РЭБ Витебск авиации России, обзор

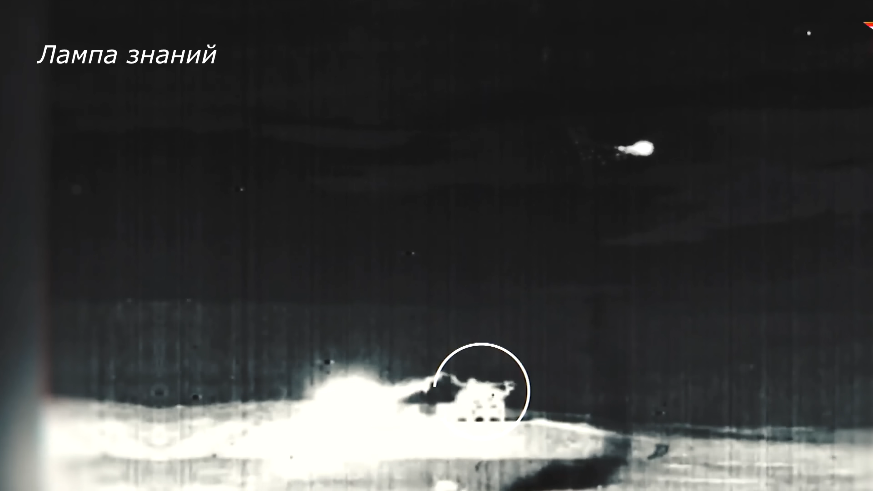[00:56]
На видео можно увидеть испытания комплекса РЭП «Л-370», установленного на вертолете Ми-8.
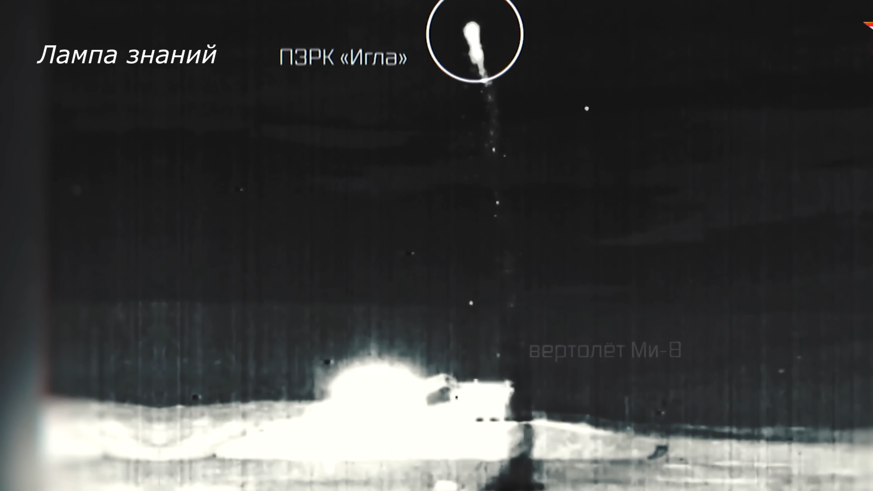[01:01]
Как видно на видео, комплекс успешно отклоняет ракеты ПЗРК «Игла».